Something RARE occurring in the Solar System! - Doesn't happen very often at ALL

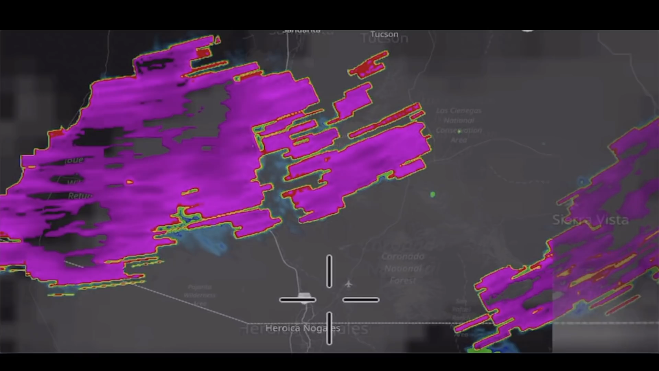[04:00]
of the scale nothing goes to those heights and when and with
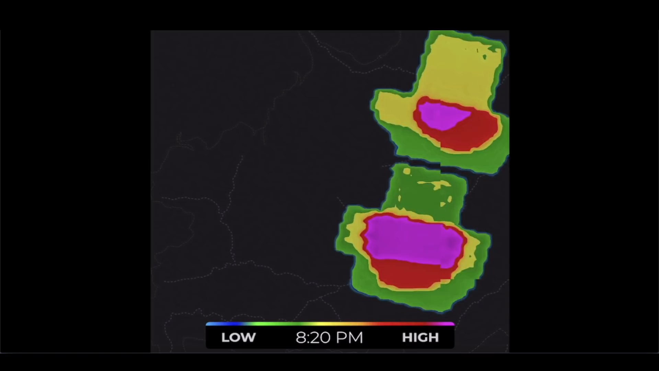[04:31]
see these like structures that are appearing look at that they don't look typical like a